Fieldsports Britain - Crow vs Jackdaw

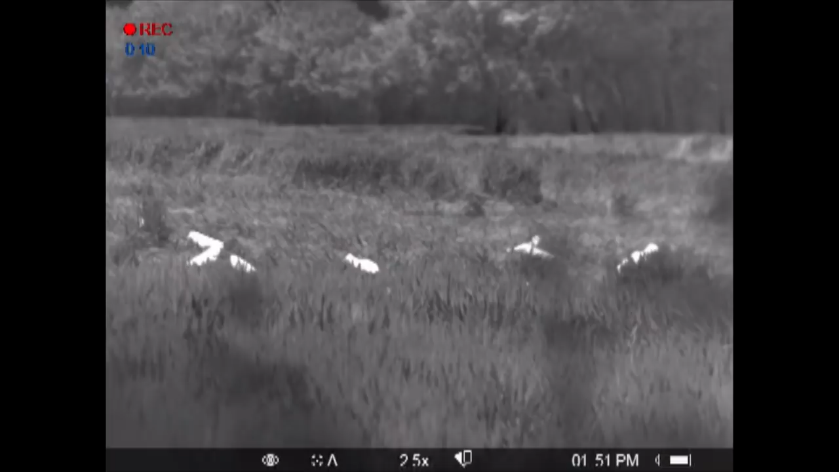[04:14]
They show up well in the Pulsar Helion thermal spotter, which we have on loan at the moment.
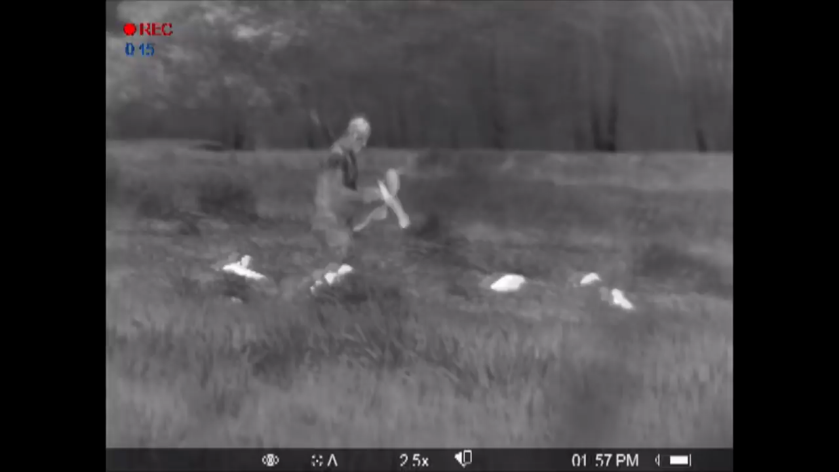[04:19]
We have used thermal before and it offers a different view on the situation. Here's a hot crow and Rosa tending to the pattern.
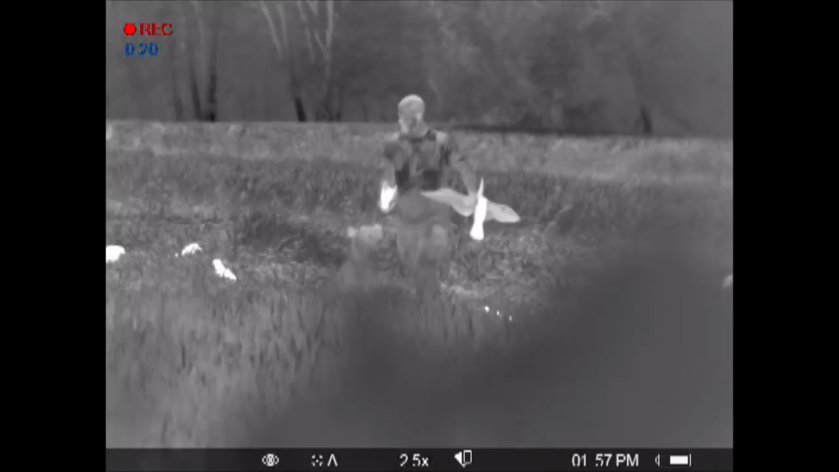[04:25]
Crows tend to feed a bit closer.